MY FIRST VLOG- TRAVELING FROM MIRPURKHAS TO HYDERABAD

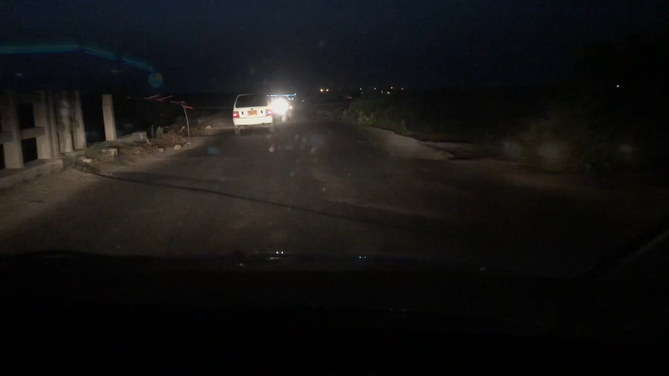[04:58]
अभी हम टंडो एलआर बाईपास पे हैं,
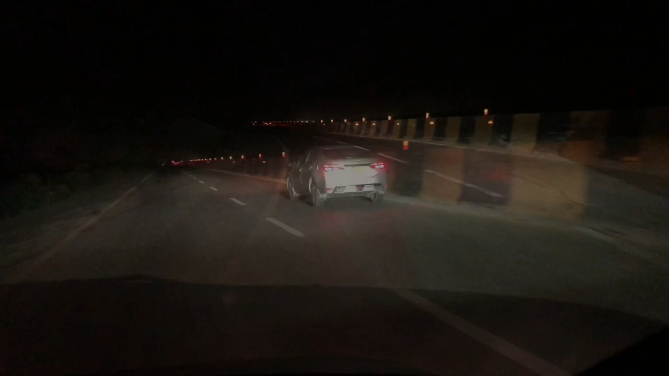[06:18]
अभी हम टंडो जाम सिटी एंटर कर रहे हैं।
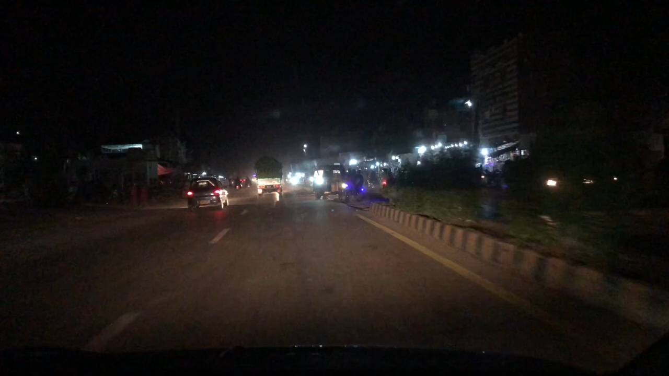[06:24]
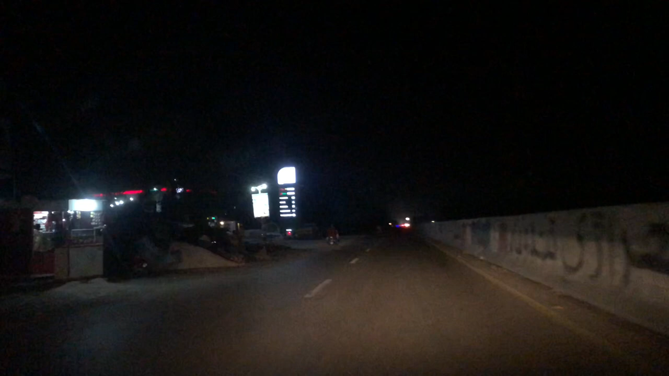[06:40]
अभी हम हैदराबाद टोल प्लाजा के करीब हैं और बहुत जल्द हम हैदराबाद पहुंच जाएंगे।
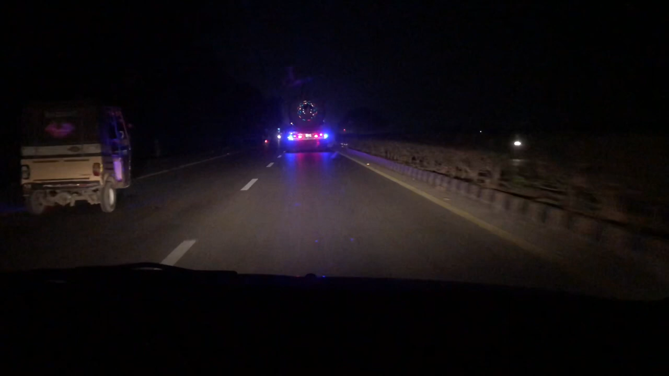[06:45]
अभी टाइम हुआ है 7:35, ज़ेफ़ा भी सो चुका है।
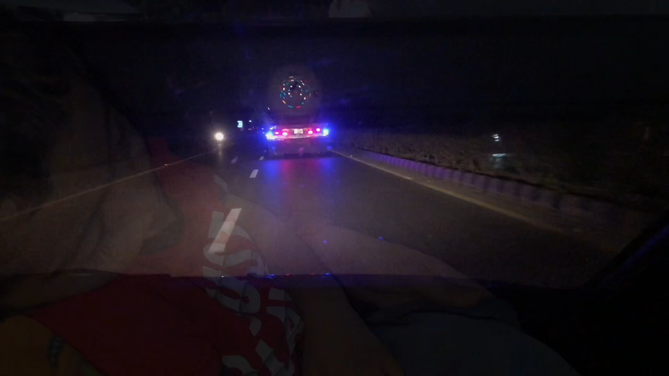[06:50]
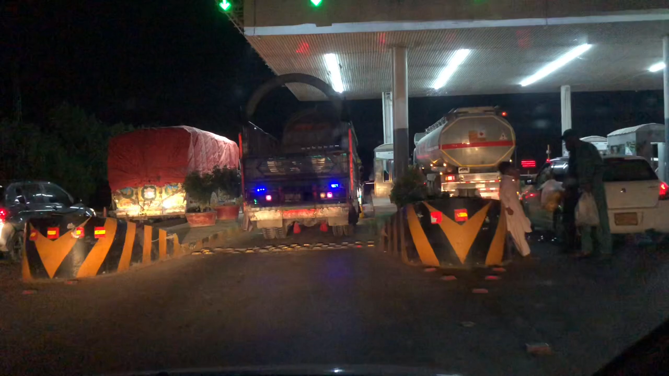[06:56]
हम हैदराबाद टोल प्लाजा पहुंच चुके हैं।
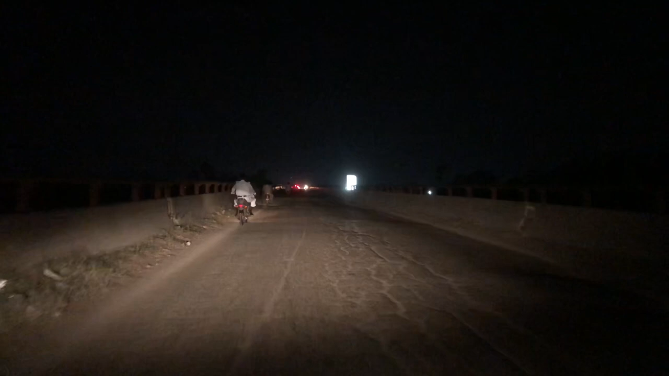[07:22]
हैदराबाद में एंटर कर चुके हैं और हम हैं फजल सन सिटी के करीब। ये है फजल सन सिटी।
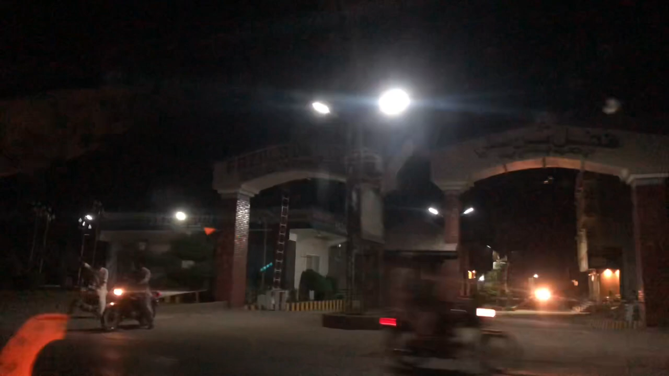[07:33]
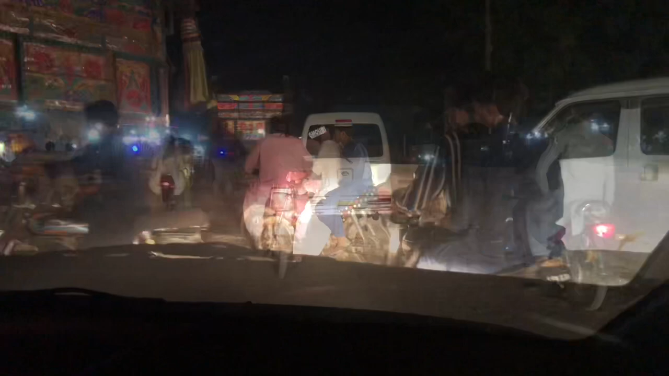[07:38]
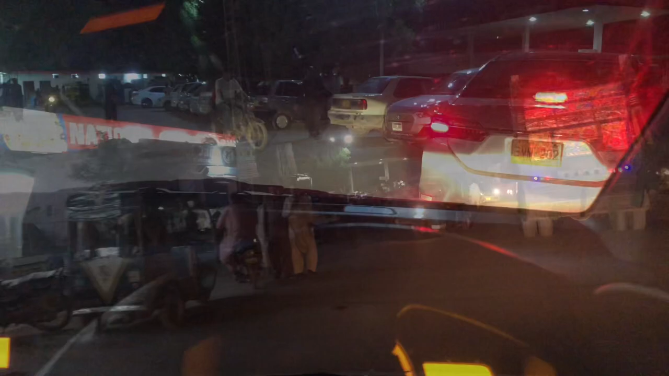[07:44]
अभी हम हैदराबाद पहुंच चुके हैं और मैं यहां रुका हूं नेशनल सुपरमार्ट पे।